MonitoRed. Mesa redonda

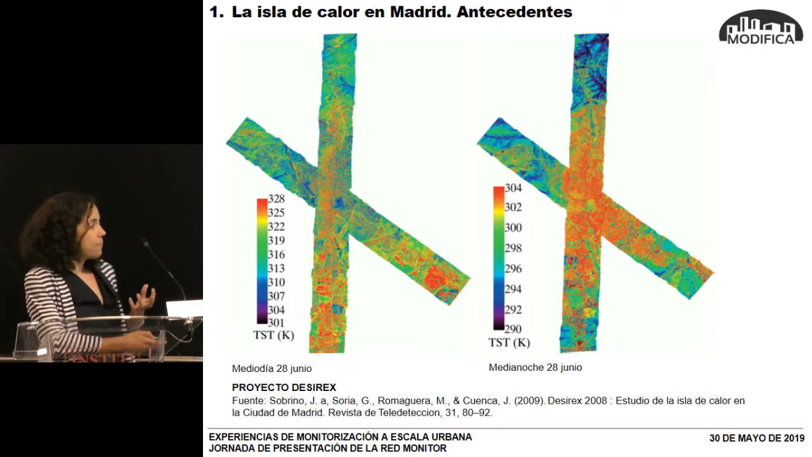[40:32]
Y aparte, bueno, pues los resultados de este proyecto eran bandas de este tipo que parecían, eran más similares a una termografía de la ciudad, con lo cual tampoco nos servían. También viendo las mediciones a escala urbana de las que podíamos disponer, conocíamos el sistema integral de calidad aérea de Madrid,